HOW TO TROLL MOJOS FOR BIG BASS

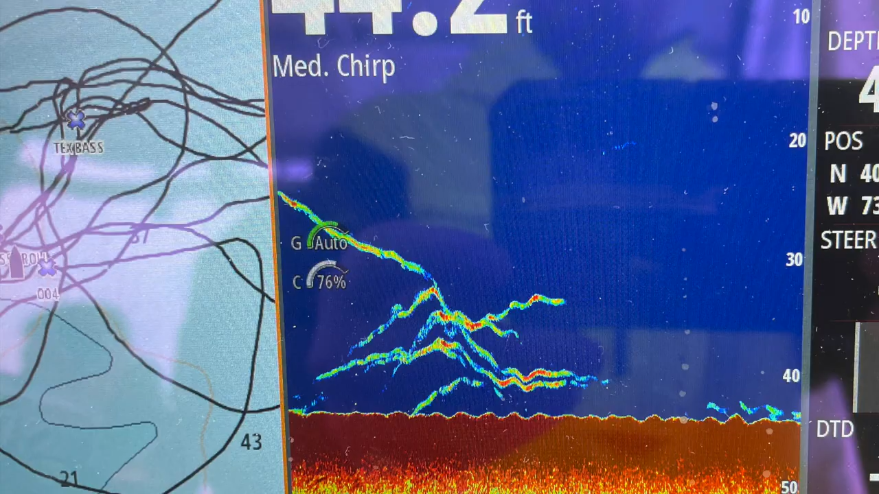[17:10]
a triple drop if you're on your boat you're gonna say all right let's do a triple drop I see I'm walking I'm walking fish but they're really low in the column so do a triple drop boom all